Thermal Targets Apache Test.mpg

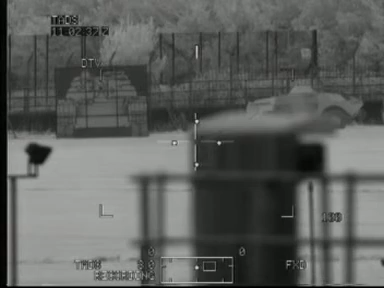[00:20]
This is the continuation of the battlefield target assessment.
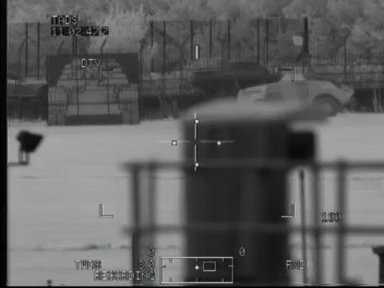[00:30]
This is the Apache Mazda legacy system. We are now staring at target one in day TV.
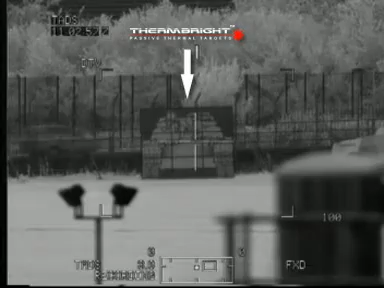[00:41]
A wide field of view.
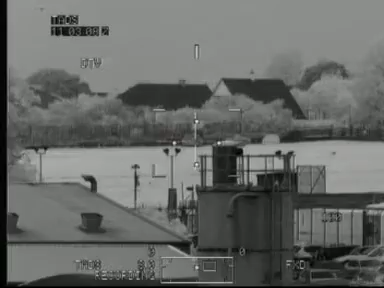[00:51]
Target one, two, three, in that wide field of view. Target three, two, one. A narrow field of view. Target one, two,
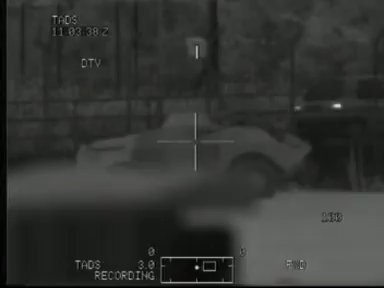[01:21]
three, in that zoom field of view. Stepping out too wide. Rain, which was falling at nine o'clock, has now ceased. We have a clear visual sight to target.
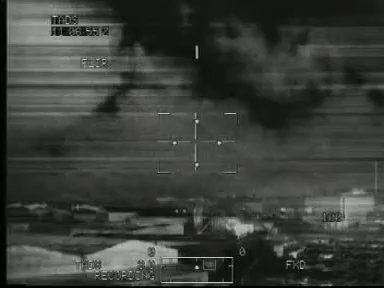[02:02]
This is FLIR in a wide field of view. From our position, target one is visible.
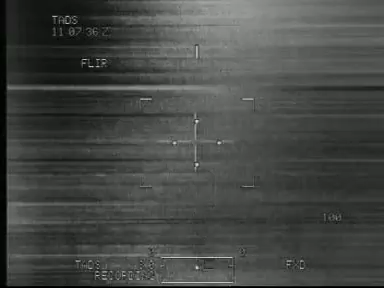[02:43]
Targets two and three, not defined enough in wide field of view.
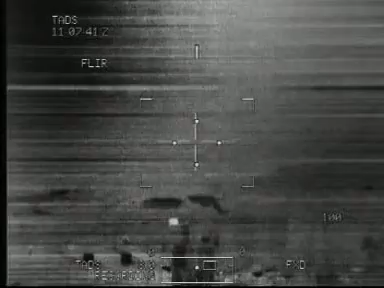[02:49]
Again, this is FLIR in medium field of view. Target one, defined. Target two and three, not really visible. So changing to narrow.
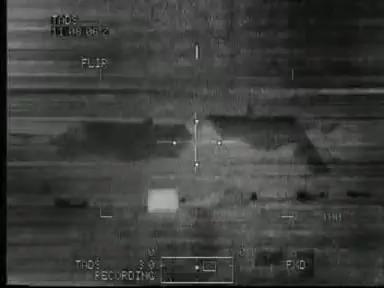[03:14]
This is narrow field of view. Target one, again. The best of the three.
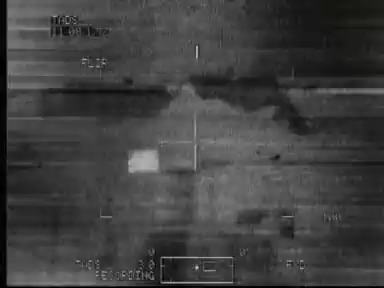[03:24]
And zoom. Again.
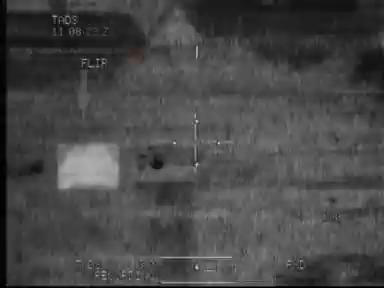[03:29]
Target one. The only target visible.